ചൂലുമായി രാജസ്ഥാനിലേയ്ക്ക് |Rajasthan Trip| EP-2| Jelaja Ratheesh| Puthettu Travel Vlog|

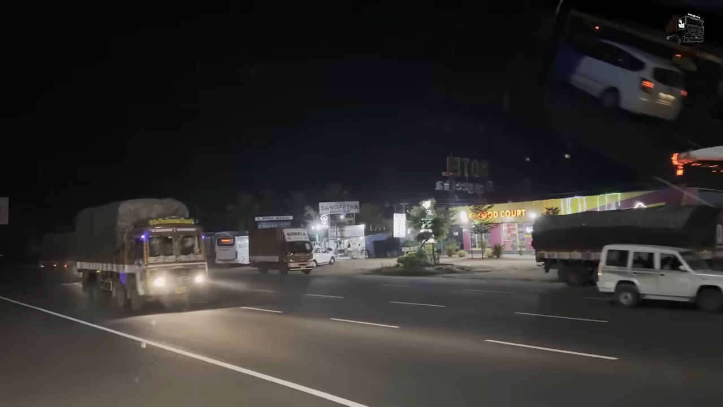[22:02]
അതിന്റെ അടുത്തോടെ ലോറിയൊക്കെ പോയിട്ടെ, ലോറിയൊക്കെ ഇച്ചിരി ഉള്ളു. സേലം 60 കിലോമീറ്റർ കേട്ടോ. കാറ്റാടി വണ്ടികൾ ഒരുപാട് ഇറപ്പുണ്ട്, ഇതേ താഴെ സർവീസ് റോഡിൽ ഇറക്കിയിട്ടുണ്ട്
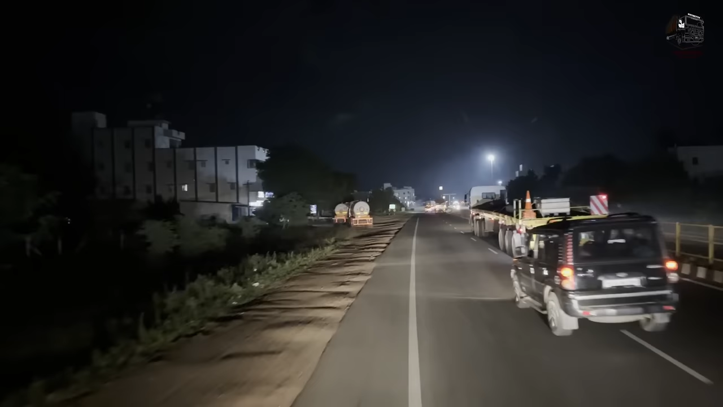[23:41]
അതുകൊണ്ടാണ് ഇത്രയും കാറ്റാടികൾ നമ്മളിപ്പോൾ തന്നെ കണ്ടത്.